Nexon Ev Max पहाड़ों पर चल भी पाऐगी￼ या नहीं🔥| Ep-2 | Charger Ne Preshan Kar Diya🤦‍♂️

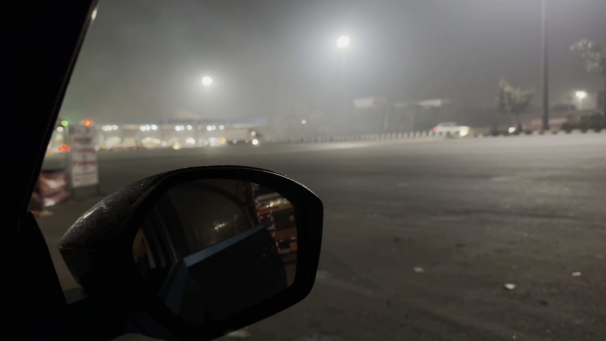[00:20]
थे जो पानी पत का टोल है उसके पास में गाड़ी लगा कि यहां पर सोय थे तो अभी चलते हैं यहां से आगे और फिर देखते हैं कहां पर हम चार्ज गरते हैं जीवी को
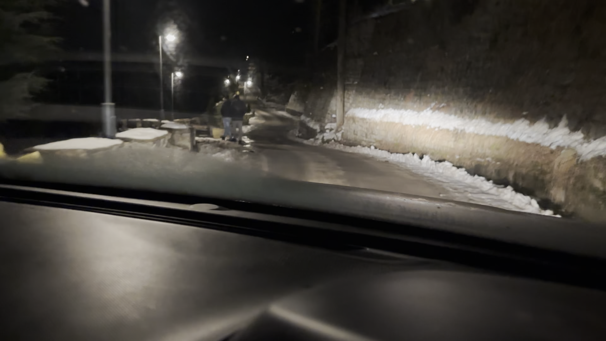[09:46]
गाईज यहां पर फुल बलेकाईज है जिसके उपर अभी अपन उतर रहे हैं तो
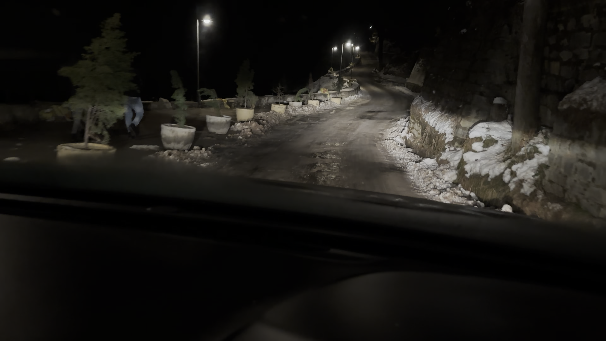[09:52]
यह पेच काफी रिस्की रहने वाला है और आगे भी काफी रिस्की रहेगा हमारे लिए जो कि नारकंडा की तरफ हम होटल लेंगे ना तो वह भी काफी रिस्की रहेगा हमारे